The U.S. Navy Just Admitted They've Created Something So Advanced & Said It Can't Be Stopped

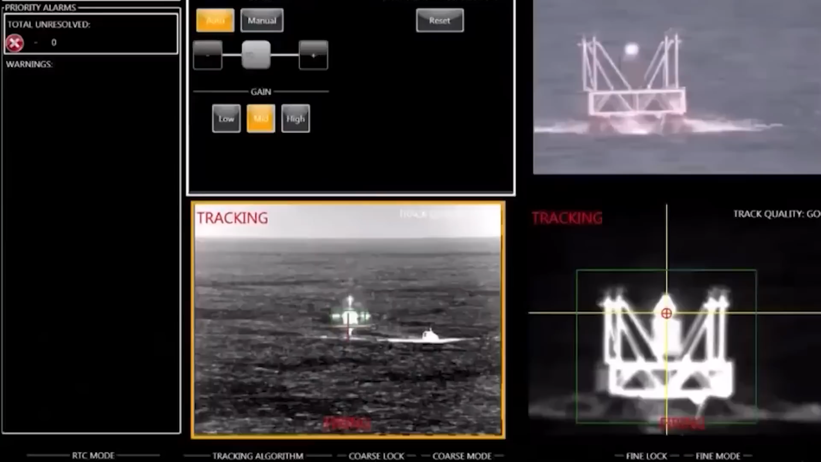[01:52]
The wavelength and frequency of the energy is what differentiates the two of them from one another.
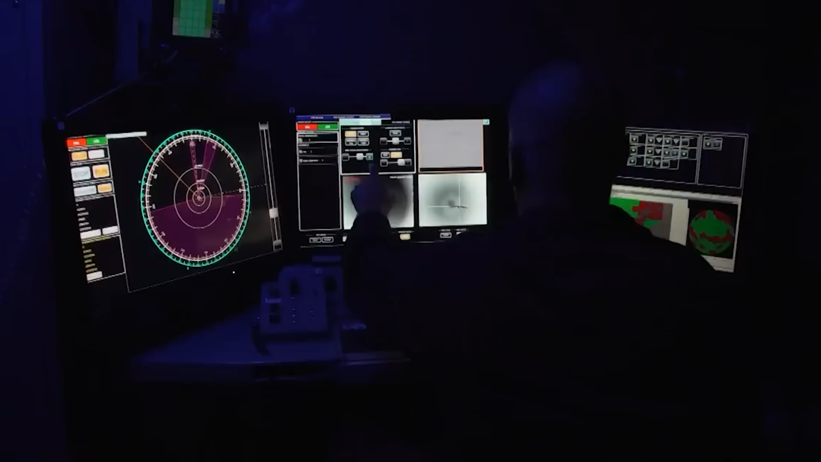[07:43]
According to Lockheed Martin, the system is designed for continuous operation using available ship power rather than adding another energy magazine.
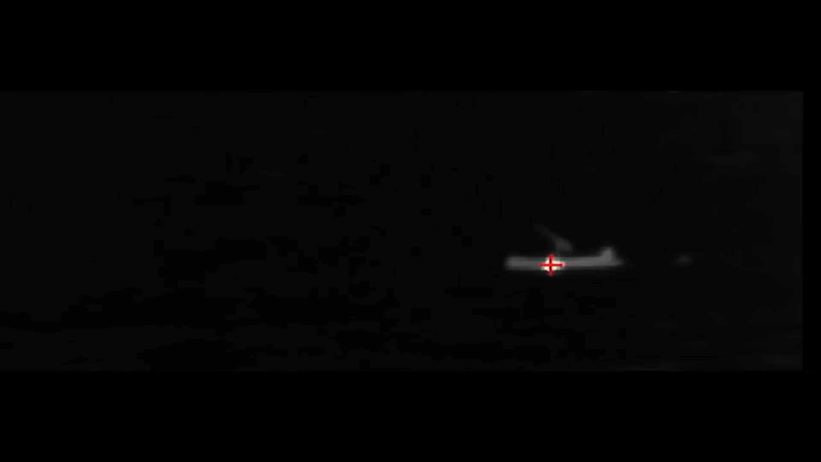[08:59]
According to the paper, it closed the fire control loop on a track provided by the Surface Combat System Center's Aegis Combat Sensor after achieving coarse and fine optical tracking.